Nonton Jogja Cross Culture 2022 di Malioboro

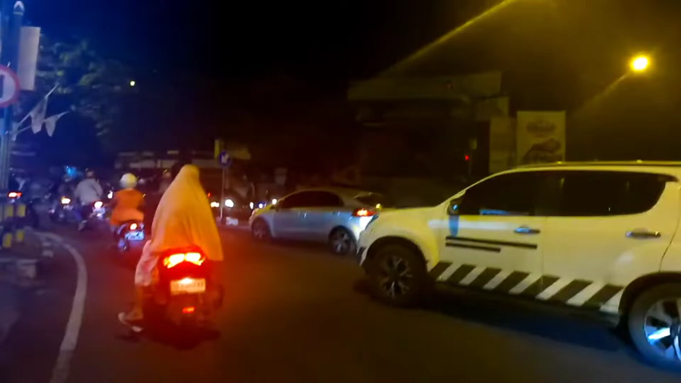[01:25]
Nah, ini suasananya lumayan ramai sekali ya, karena ini boleh dibilang
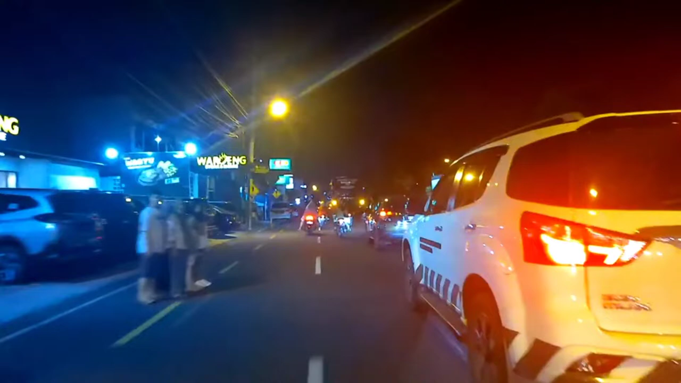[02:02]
Nah, ini sekarang saya ada di Jalan Cokro Aminoto. Nanti saya pengen ke Tugu dulu, teman-teman.
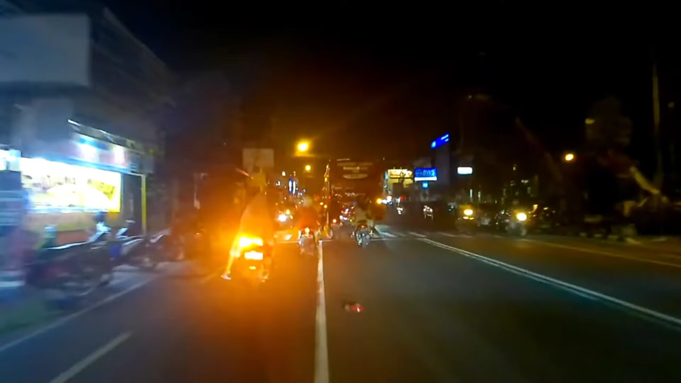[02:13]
Ke Tugu Jogja, mau lihat-lihat suasananya gimana untuk malam ini. Nah, kita sampai di perempatan Pingit, kena lampu merah.
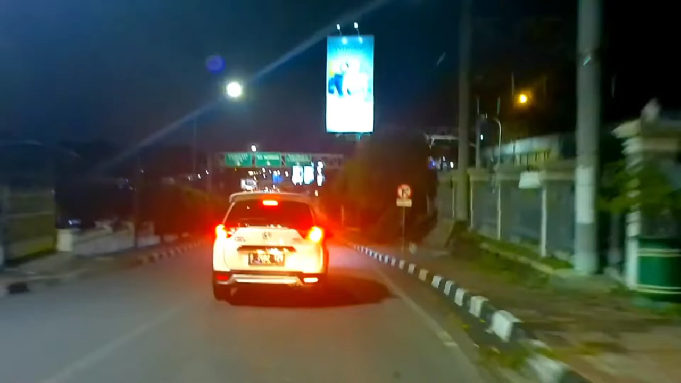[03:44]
Belok kanan. Wih, ditutup nih jalan mau masuk ke Malioboro.
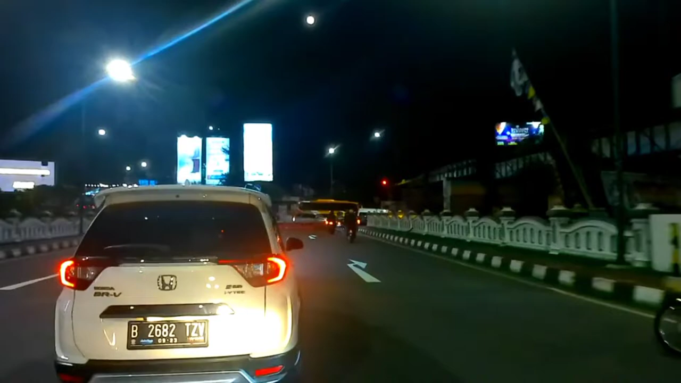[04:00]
Dialihkan ke sini.
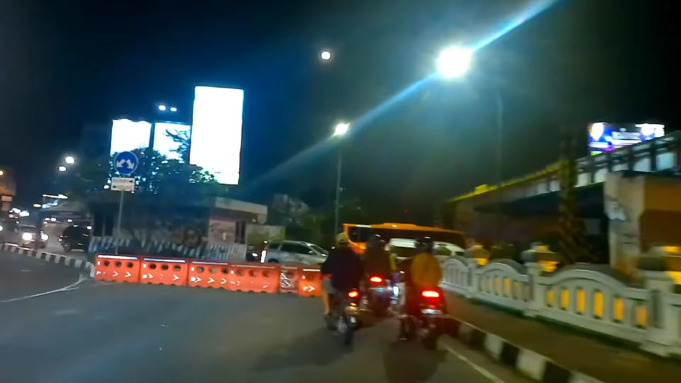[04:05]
Oh, ini sebenarnya ditutup ini, tapi dibuka sedikit buat motor.
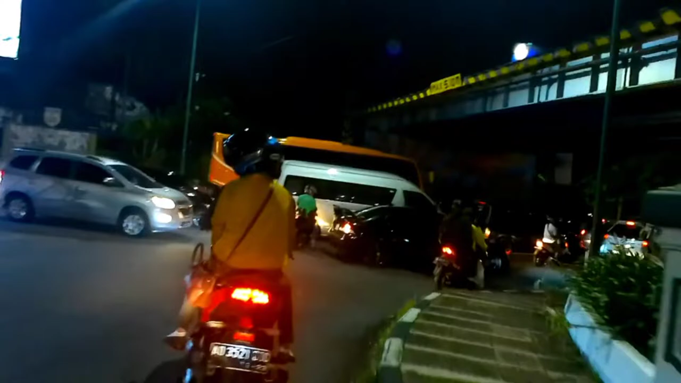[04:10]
Wah, tuh yang mau masuk ke Malioboro. Wow,
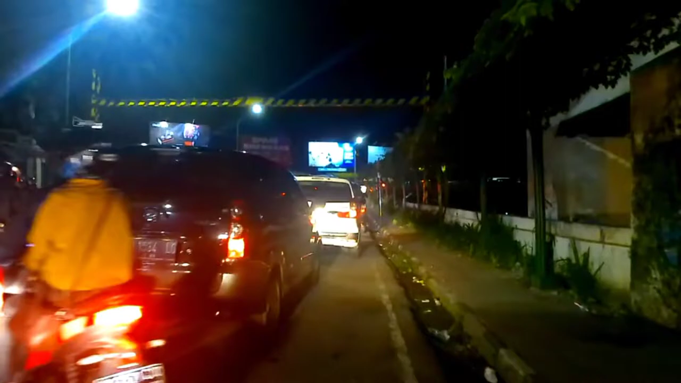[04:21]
istimewa. Ini padahal udah diolor sampai ke Stadion Gridosono ini.
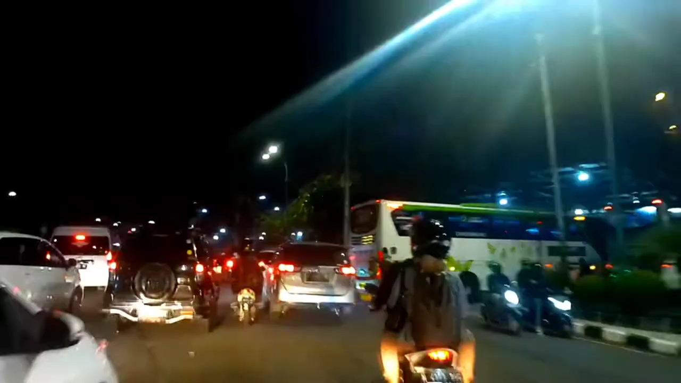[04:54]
Wah, parkir bus penuh. Ya, begini kondisi Malioboro, teman-teman, di
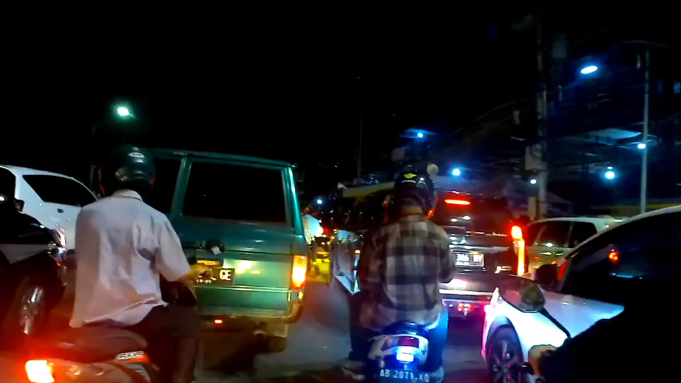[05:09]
liburan lebaran gelombang kedua, penuh dengan mobil-mobil plat luar.